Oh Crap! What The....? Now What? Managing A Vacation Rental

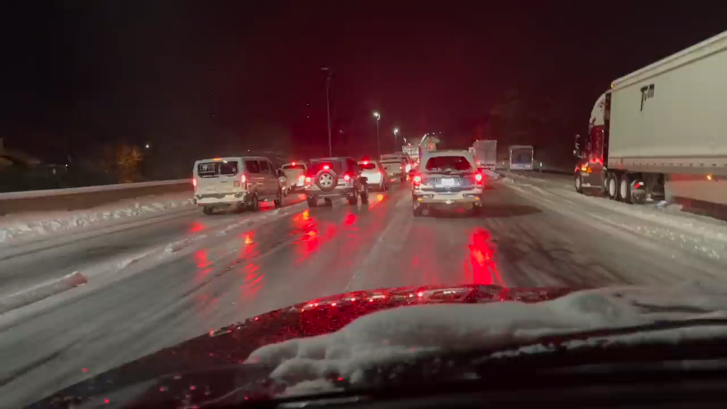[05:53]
i'm back on i-75 and the hotel is about 11 miles just off of i-75 and right now the freeway is an ice rink literally but i gotta say that this is the quickest i've been moving now in a couple hours and even though we're only going about five ten miles an hour it feels much